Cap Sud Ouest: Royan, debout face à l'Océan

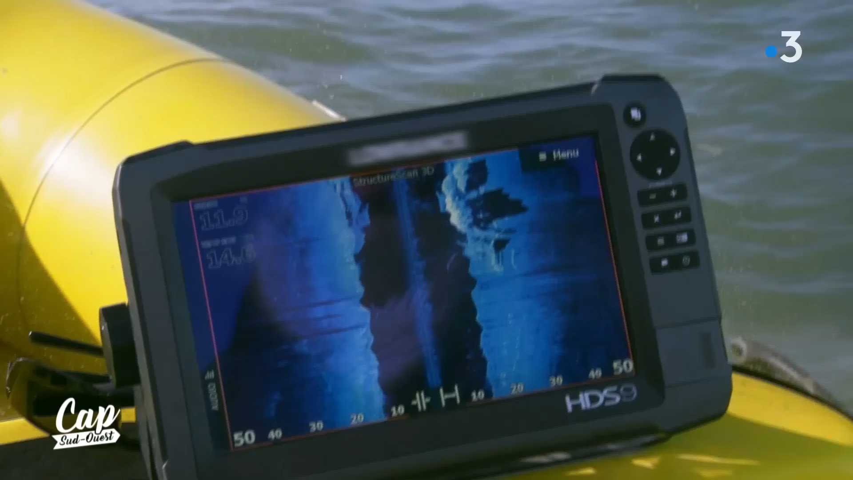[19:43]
Ouais, bah ça te fait un... Tu vois la forme de l'épave avec cette ombre-là qui est derrière. C'est l'ombre portée par l'épave.
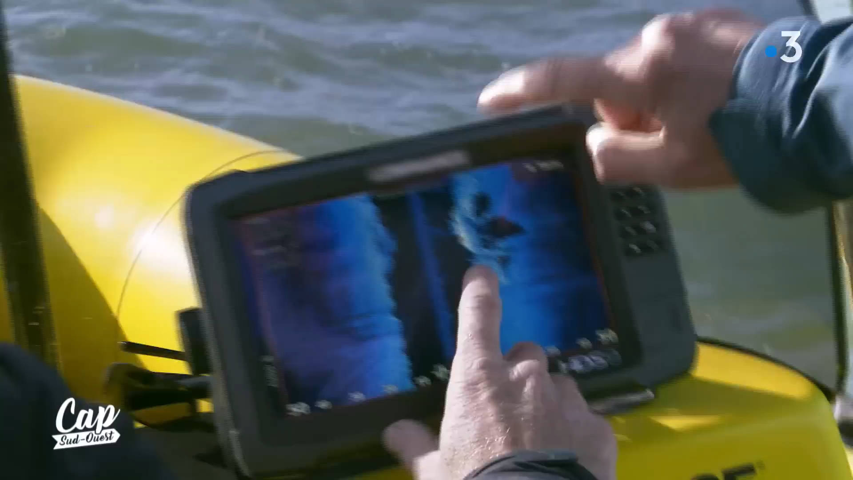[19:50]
Qu'est-ce que c'est comme bateau, tu sais ? Alors là, celui-ci, ce serait un pétrolier. Donc t'as un peu plus de 50 mètres d'épave, quand même.